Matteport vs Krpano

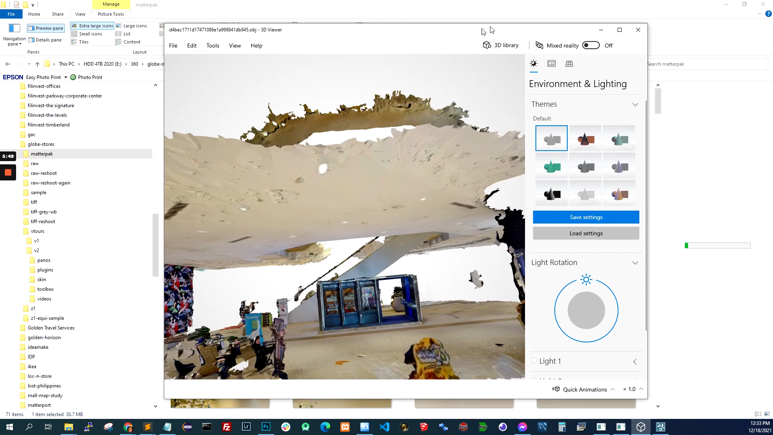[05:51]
Just the data. So you can see there's a lot of, you know,
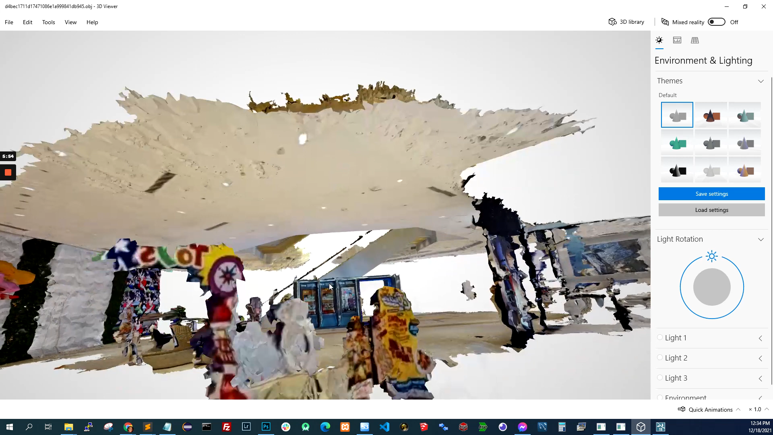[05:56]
extra stuff, extra polygons that you won't need.
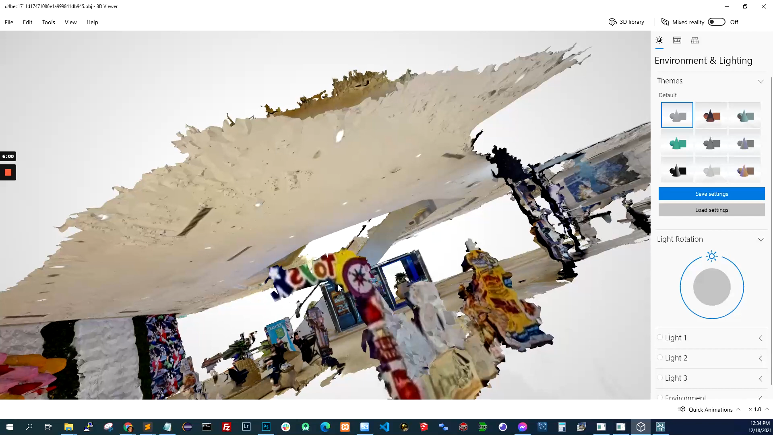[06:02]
So you can open this in other 3D software.
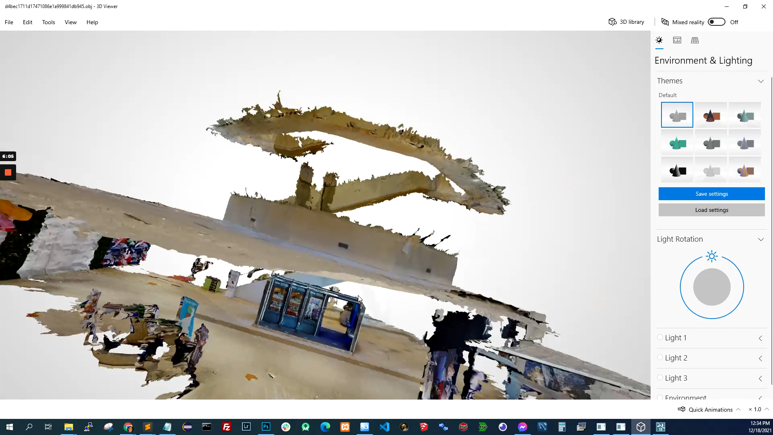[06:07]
So I opened it in Lumion just to play around with it.
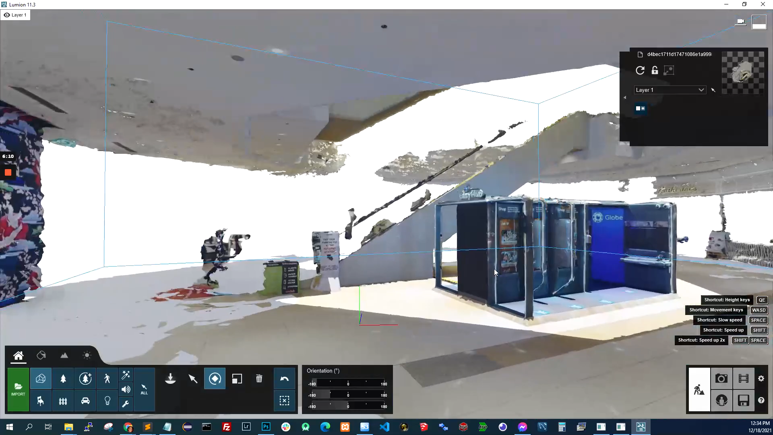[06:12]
And this is how it looks like. So it's already textured. But as you can see, the lines are funky. Because it's not a LiDAR scanner.
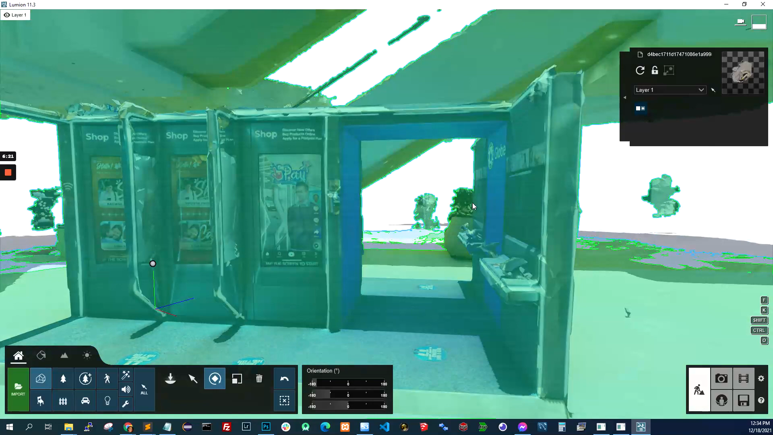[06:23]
I think what it does is maybe combination of photogrammetry and other
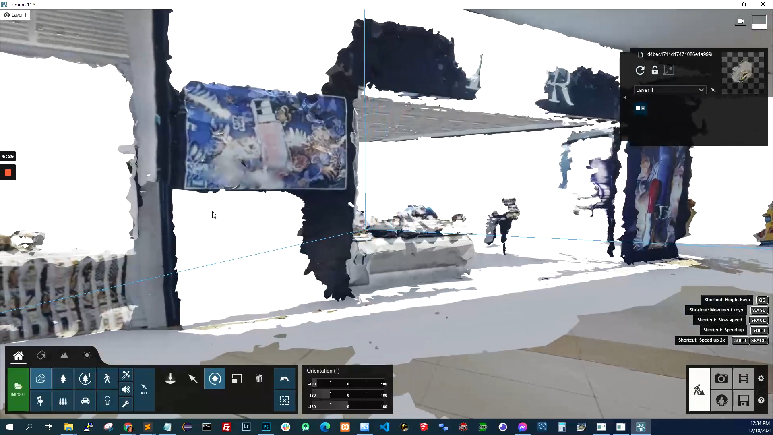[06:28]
type of technology that runs in their cloud.